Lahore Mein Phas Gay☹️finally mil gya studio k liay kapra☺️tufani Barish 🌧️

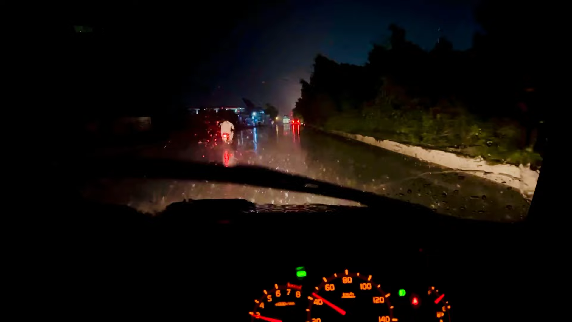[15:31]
ये चेक करें जी ज़रा वेदर, बहुत ज़्यादा बारिश हो रही है।
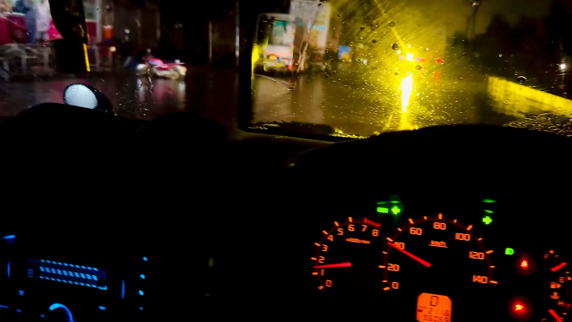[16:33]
बारिश बहुत तेज हो रही है।